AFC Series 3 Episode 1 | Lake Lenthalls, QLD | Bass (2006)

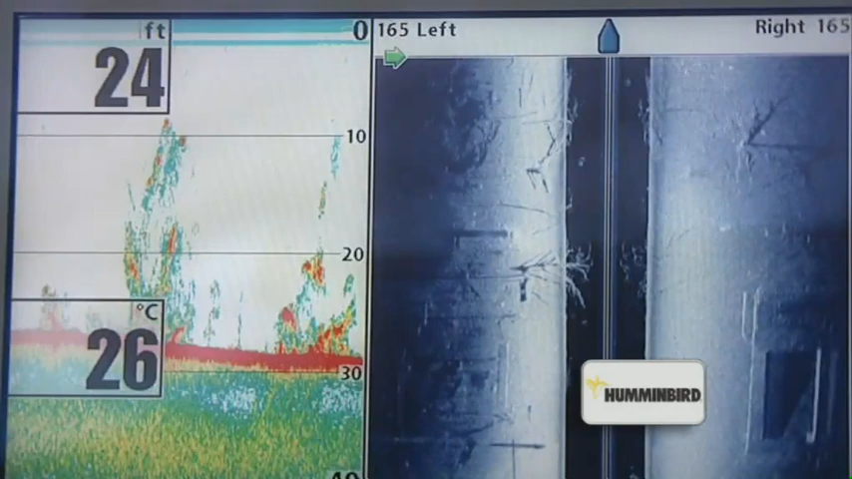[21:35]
On screen: depth 24 ft, water 26°C
The new Humminbird sight imaging units display an incredible three-dimensional view of everything underneath the anglers boats.
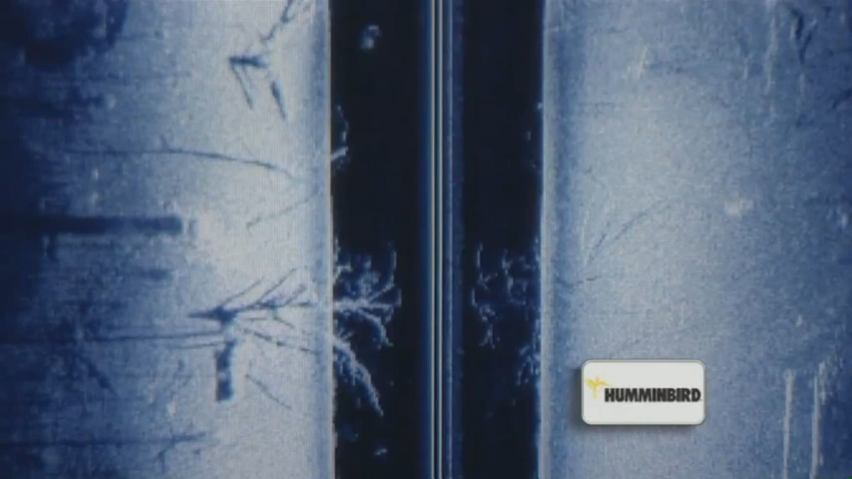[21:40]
Weed beds, snags, bottom contours and even fish are visible through this amazing new technology.
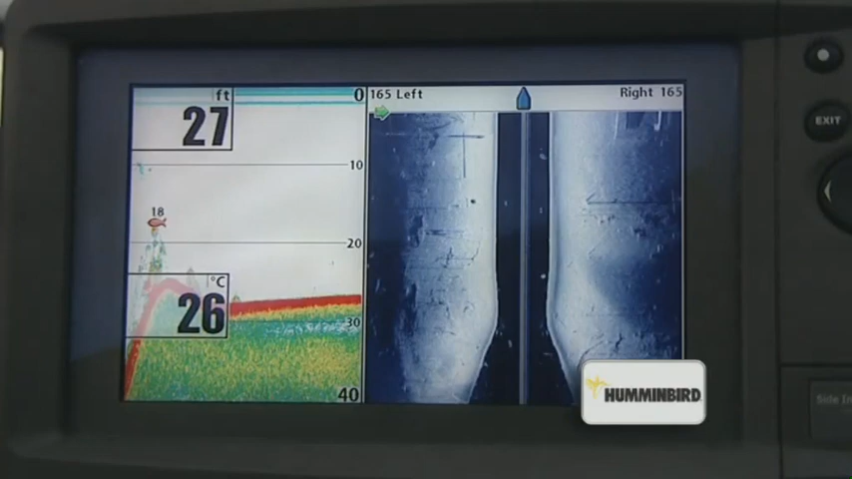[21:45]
On screen: depth 27 ft, water 26°C
The units are waterproof and interface with a GPS antenna and your home computer.